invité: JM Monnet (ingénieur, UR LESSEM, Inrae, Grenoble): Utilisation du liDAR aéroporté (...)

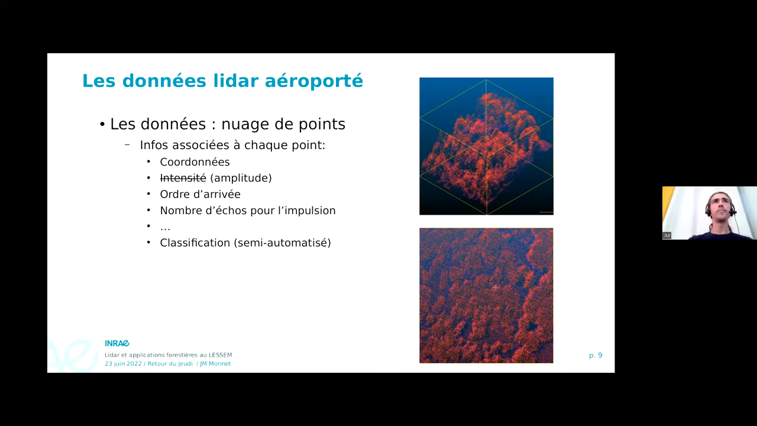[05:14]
un prestataire détermine si les points sont de la végétation ou plutôt du sol ou alors d'autres éléments comme des surfaces artificielles. Alors typiquement, les nuages de points, c'est assez lourd et difficile à manipuler.